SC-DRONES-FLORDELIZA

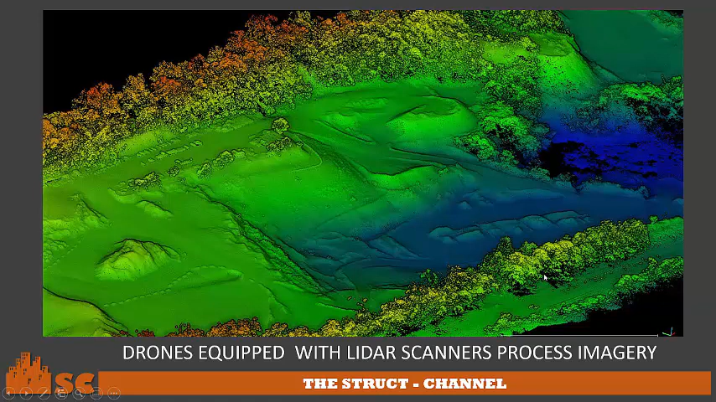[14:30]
Drone scripted lidar scanner can also process imagery like this.